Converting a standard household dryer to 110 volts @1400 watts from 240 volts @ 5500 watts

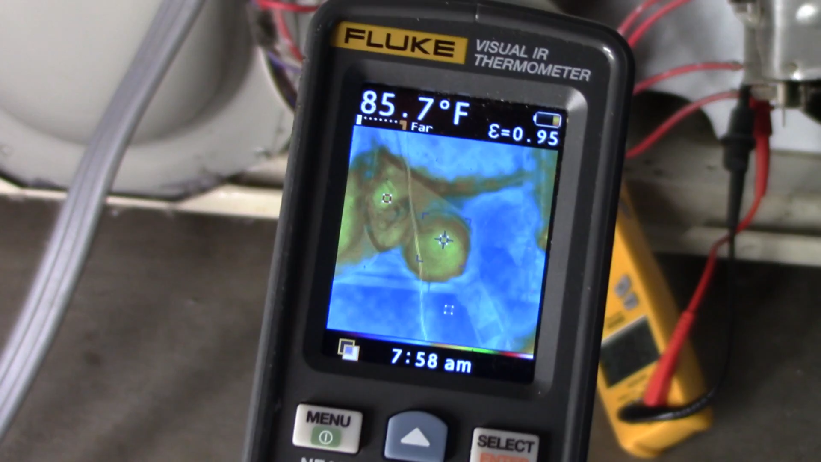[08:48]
that there is heat coming out of there
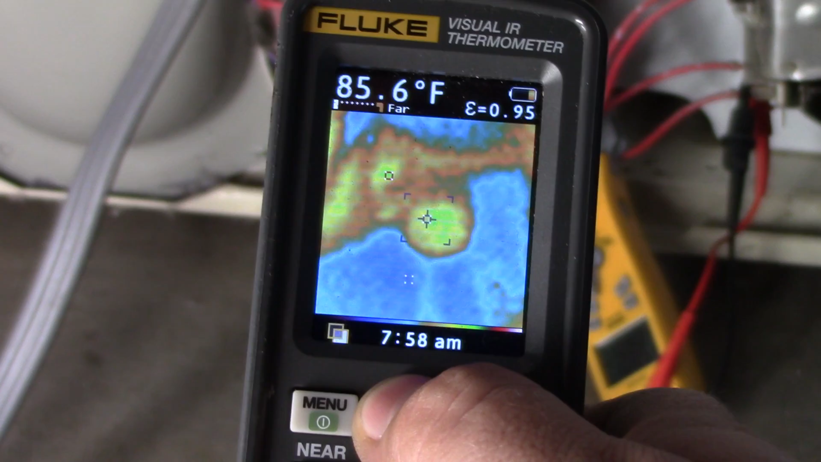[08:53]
On screen: spot 85.6°F
okay you can't see the air coming out but you can see the heat coming out it's not a whole lot of heat
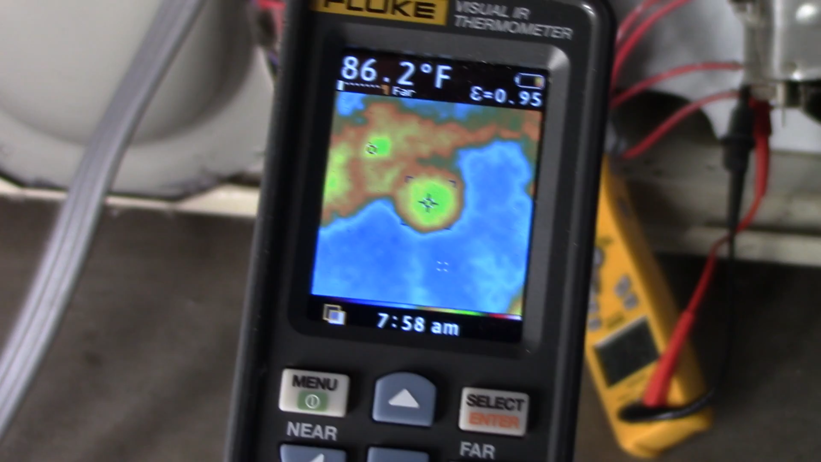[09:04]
On screen: spot 86.2°F
and you know the fact is it'd be nice if there was a lot more just started up so it may take a little bit longer to warm up completely but on 230 volts it runs really really quickly
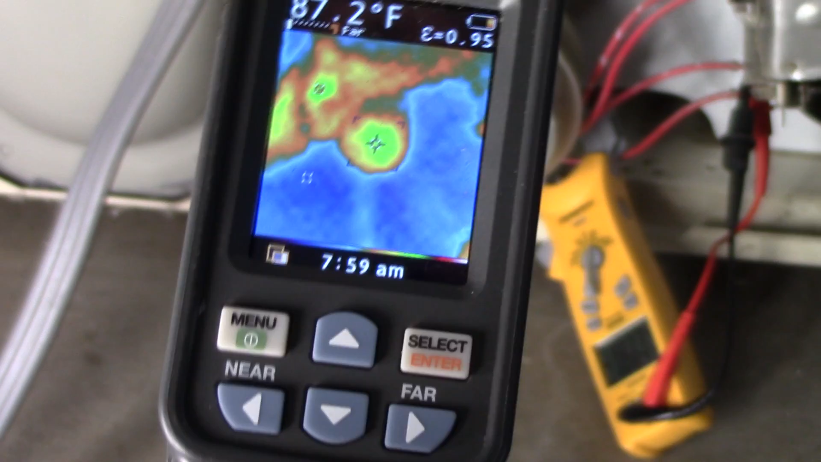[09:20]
On screen: spot 87.2°F
up to the temperature so and right now it's about 90 degrees so
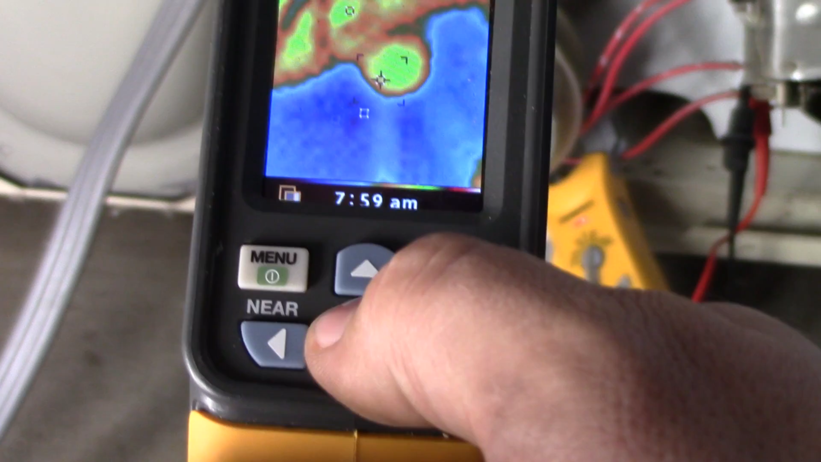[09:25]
you can see the image that heats coming out and you
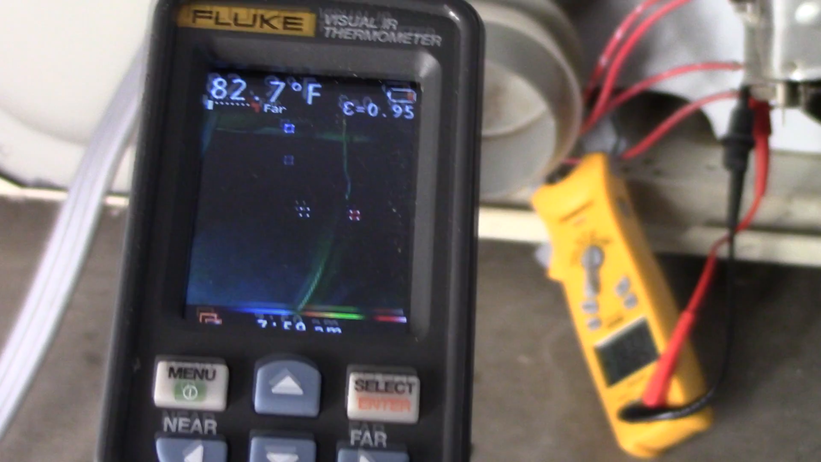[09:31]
On screen: spot 82.7°F
can see the dryer is wired in right there with
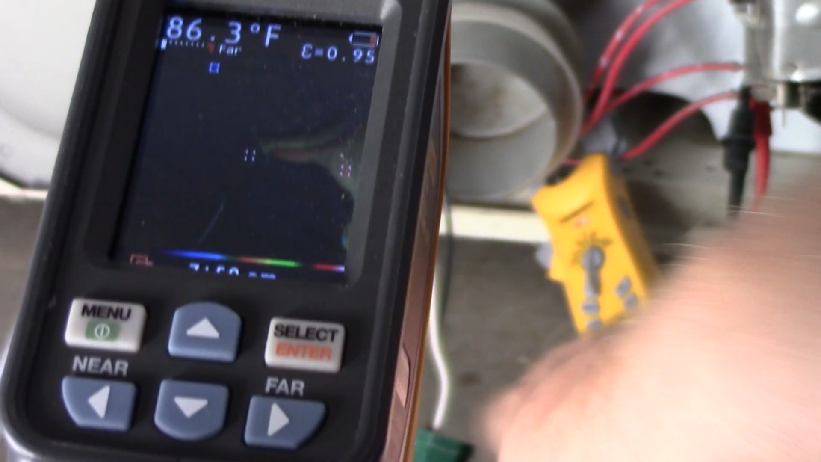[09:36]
On screen: spot 86.3°F
that connector so I mean
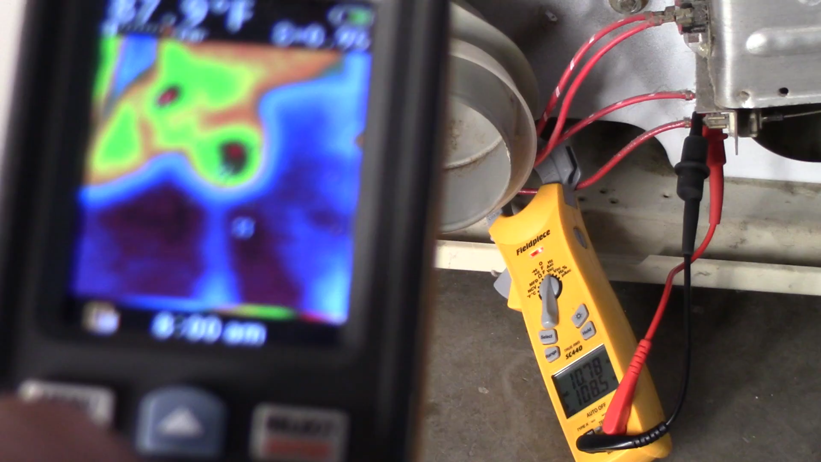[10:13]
so now it's up to 90 91 degrees
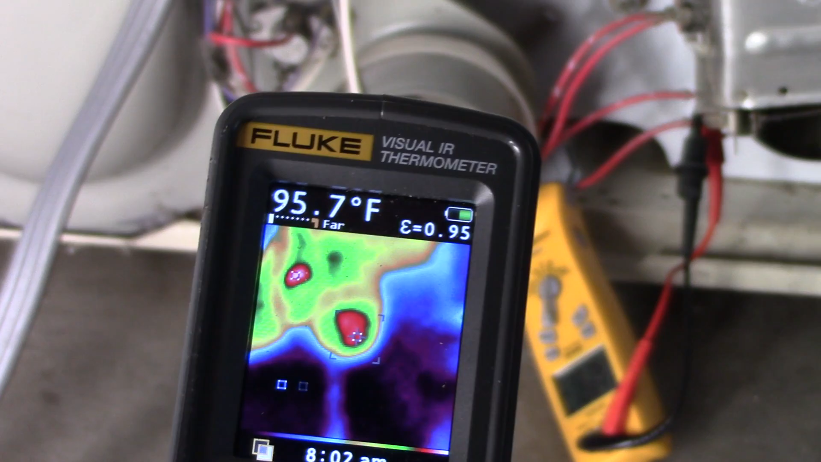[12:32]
On screen: spot 95.7°F
and it might not stay above 100 it's 96 degrees that's that's fairly warm that's going to knock off the chill and you know help remove the
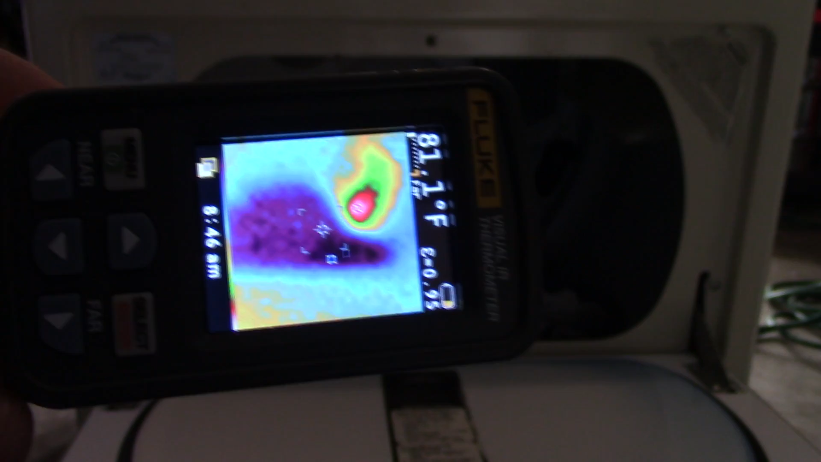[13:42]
On screen: spot 81.1°F
now they're about 81 the coldest spot is uh 80
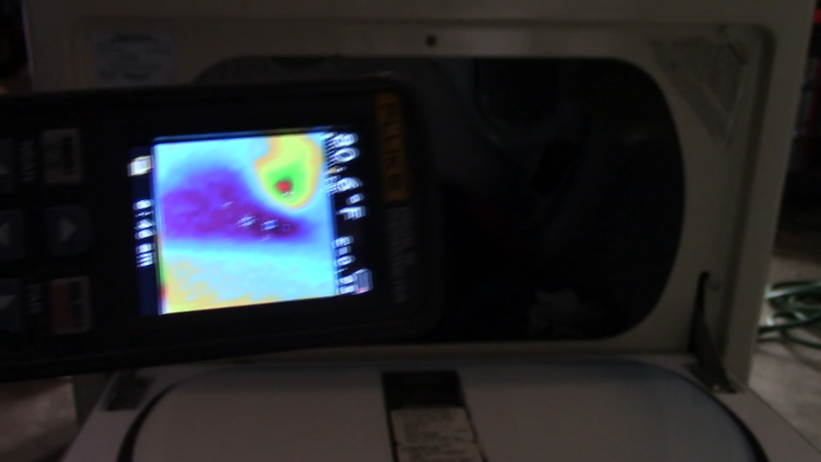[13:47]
and 81 and let's go ahead and
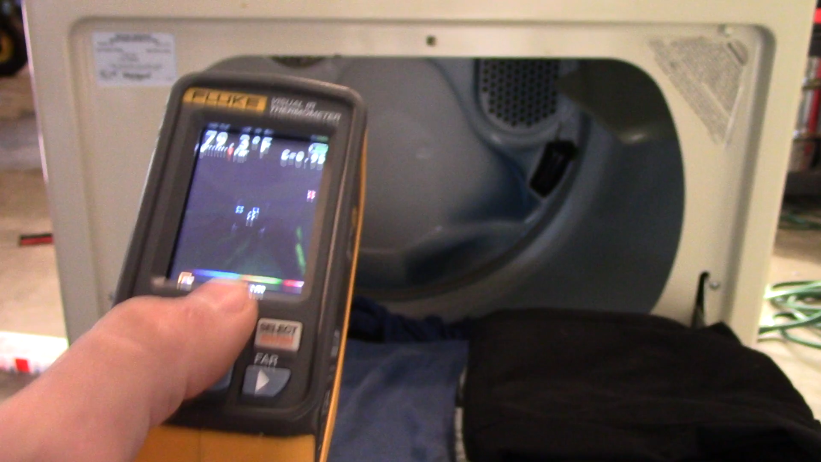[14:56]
the pile is 79 yeah the the rag is 79 right there
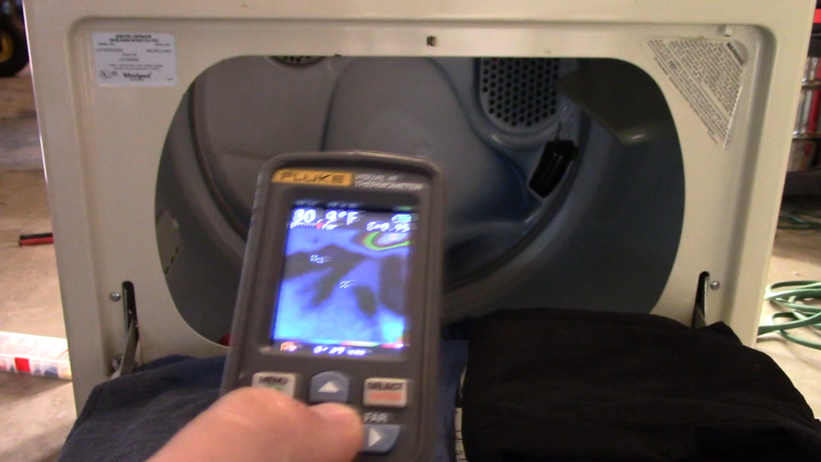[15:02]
but yeah the the pants is a little bit warmer but the pants dry quickly because they're water repelling clothing um